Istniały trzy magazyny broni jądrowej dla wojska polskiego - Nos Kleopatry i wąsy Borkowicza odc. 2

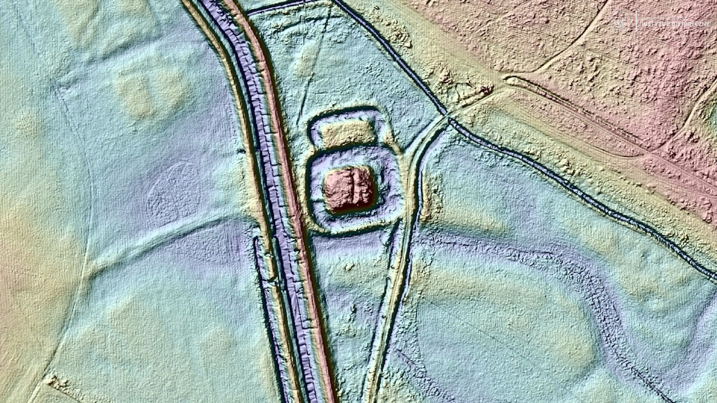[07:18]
które są wałami, czymś, co wystaje ponad teren, co jest dziwne, co wydaje się być nienaturalne,
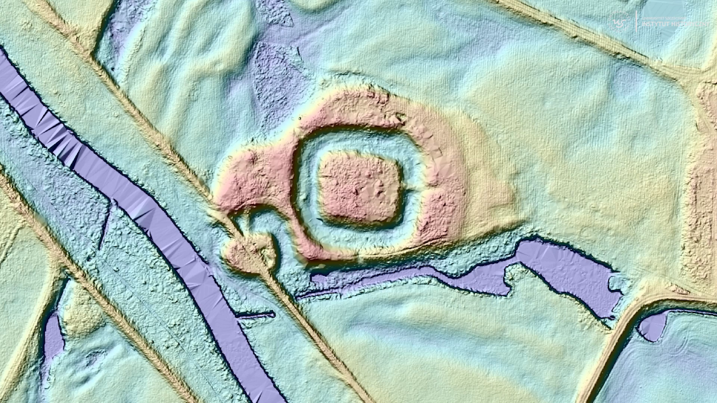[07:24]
to te metody właśnie równie dobrze jak do badania jakichś wydm,
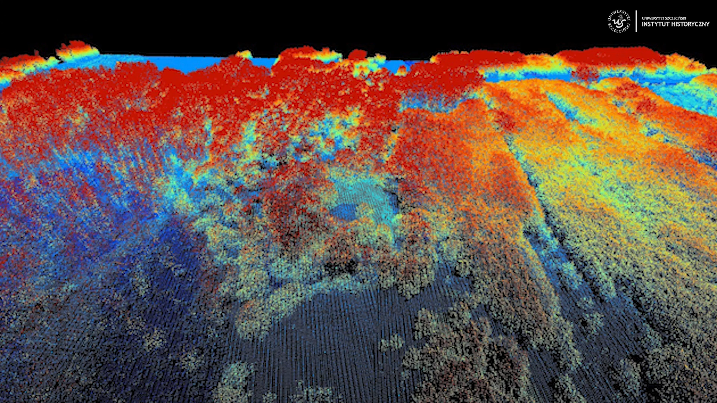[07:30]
paleomeandrów czy biegów rzek nadają się także do badania tych stanowisk archeologicznych. I dzięki tym metodom można nie tylko lepiej je wyeksponować,